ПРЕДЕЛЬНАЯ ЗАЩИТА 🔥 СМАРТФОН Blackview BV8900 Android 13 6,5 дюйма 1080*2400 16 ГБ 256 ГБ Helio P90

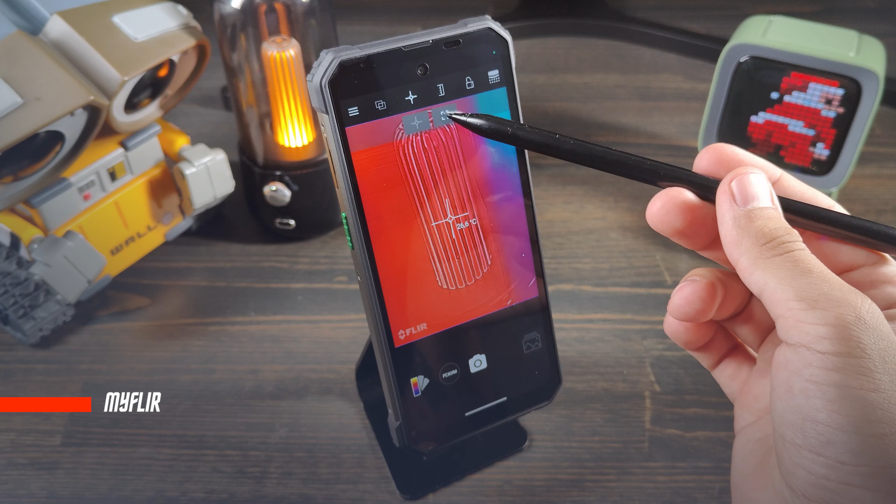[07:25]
Чтобы использовать тепловизор, необходимо войти в приложение MyFleer. В нем можно измерить цветовую палитру и не только. Диапазон от минус 10 до 140 градусов.